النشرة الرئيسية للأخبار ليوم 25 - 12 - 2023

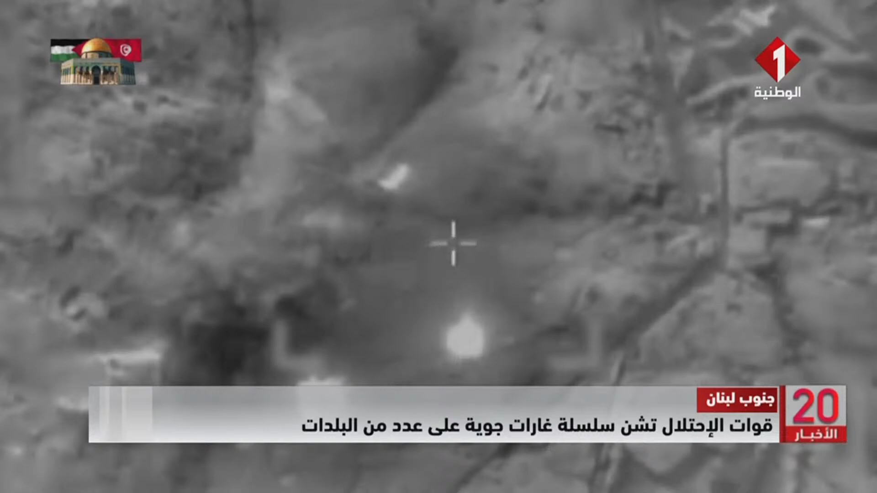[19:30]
اطلاق القنابل الحارقة على الأحراج المتاخمة للخط الأزرق في بلدات النقورة وعلم الشعب والبستانة وأسفرت الغارات عن تضرر عدد كبير من المنازل